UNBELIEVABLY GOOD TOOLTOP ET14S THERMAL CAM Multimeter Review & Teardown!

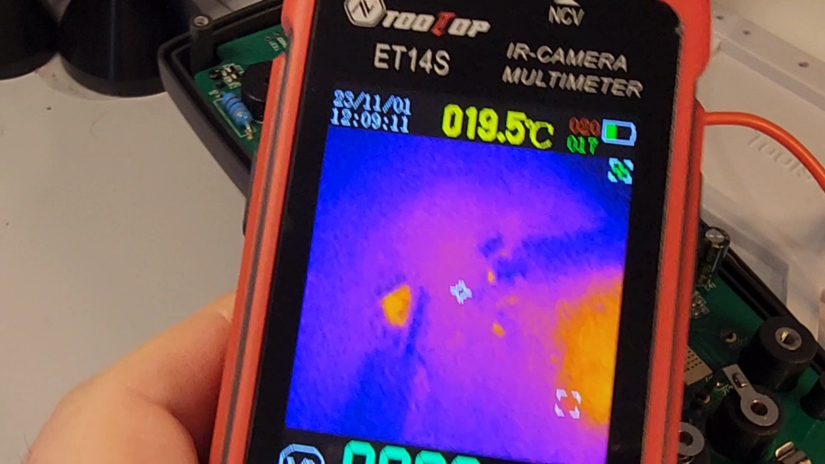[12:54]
On screen: spot 19.5°C
That red would give you a little, you know, touch zone for heat. But, overall, the default one works for me.